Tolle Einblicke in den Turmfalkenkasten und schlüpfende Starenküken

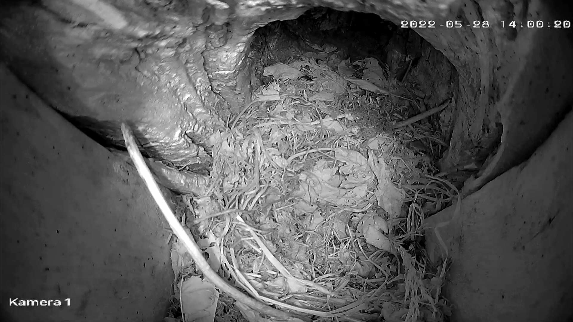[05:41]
Die Stare haben nämlich losgelegt. Es war ja lange Zeit nicht wirklich was Richtiges. Die waren mal drin, mal wieder nicht, haben aber keine Eier gelegt, haben aber Nester gebaut und dann war es bald soweit, dass Eier gelegt wurden. Und gleich zwei. Ich meine, es waren vier, aber zwei sind unter das Nistmaterial gekommen,
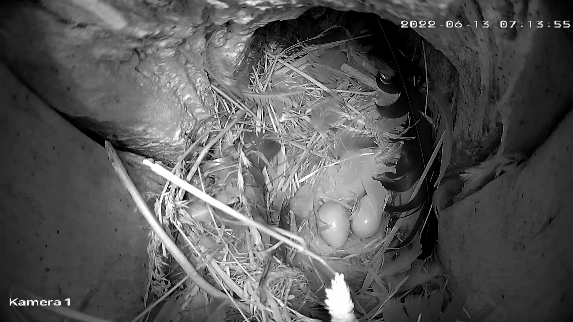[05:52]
wurden nicht bebrütet und das spricht für ein relativ junges Pärchen, für ein unerfahrenes Pärchen. Da ist es normal, dass sie einen nicht so hohen Bruterfolg haben. Bei Vögeln ist es normal, wenn die nicht so erfahren sind, dann haben sie auch einen relativ schlechten Bruterfolg. Und das können wir auch später in den Videos noch beobachten. Hier sitzt der Star drauf, bebrütet, geht wieder raus.
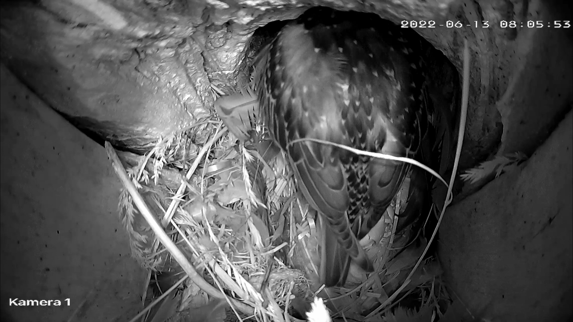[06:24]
Und dann sehen wir was ganz Tolles. Ein Küken ist mitten am Schlupf und das zweite Ei ist auch schon angebrochen. Und das finde ich unglaublich faszinierend zu sehen. Habe ich so noch nie gesehen. Wie viel Kraft das Küken brauchte, um da überhaupt rauszukommen. Um diese Eischale erstmal aufzu, ja, picken.